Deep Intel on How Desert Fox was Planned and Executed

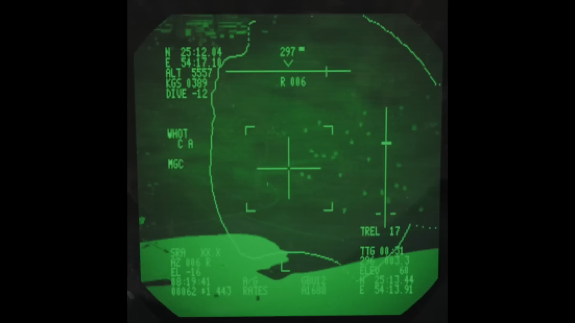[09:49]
better than the Nighthawk pod, which is somewhat
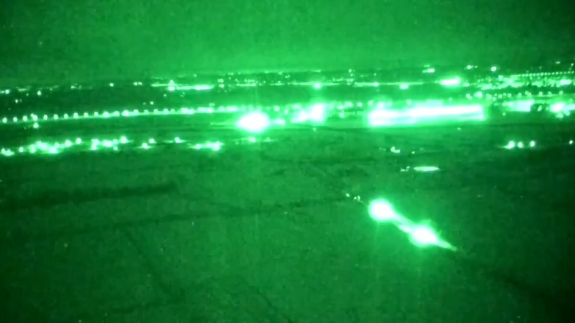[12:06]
They are not a targeting mechanism,
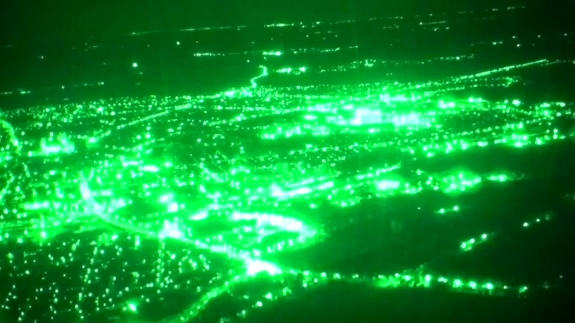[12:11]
but having those things on, just it doesn't turn the night into day, but it just increases your awareness around you.
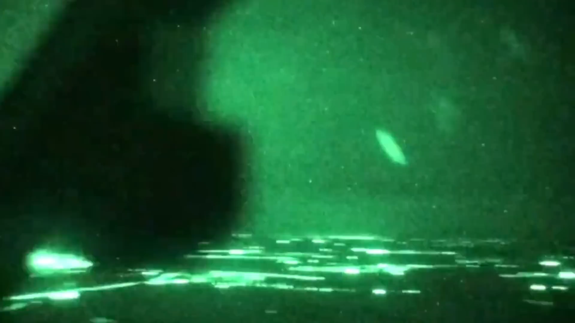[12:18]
So it is easier to fly formation.
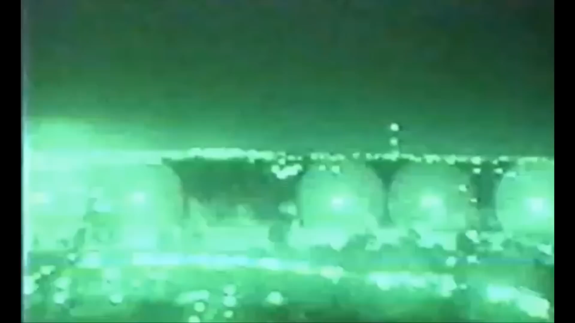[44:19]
It was just the AAA was just arcing up all the tracers. It was just all up there. And you're like, all right, that's reaching my altitude. That is above my altitude.